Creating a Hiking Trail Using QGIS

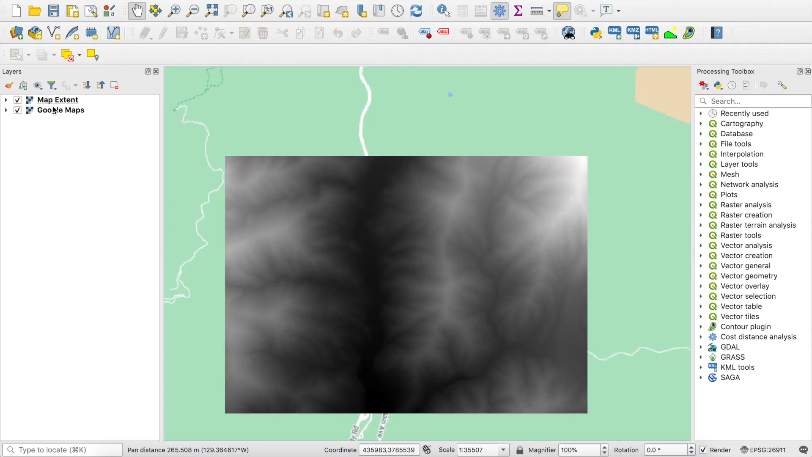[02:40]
let's rename it to surface underscore extent save that I'm going to change the symbology a little bit of this
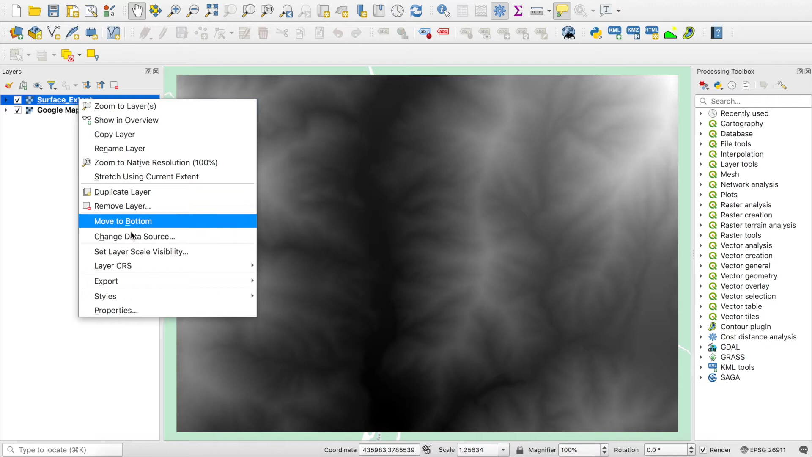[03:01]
really fast so
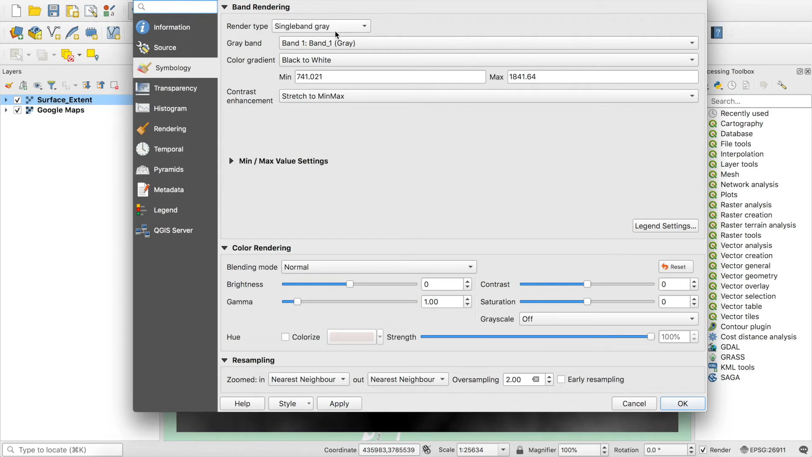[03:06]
good so there we go so now it's a little bit more visually pleasing I guess this is kind of what the watershed of this area looks like but looks
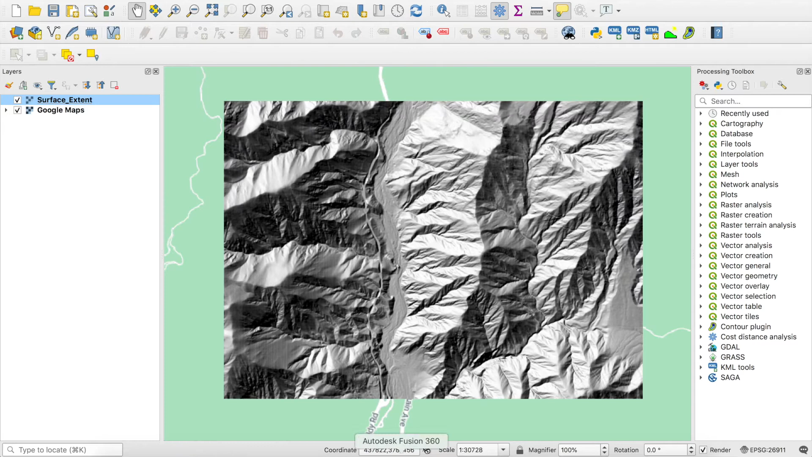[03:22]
pretty nice you can see the Mount Baldy Road kind of winding there so now I'm going to extract the slope we've already done this before so that's nothing new looks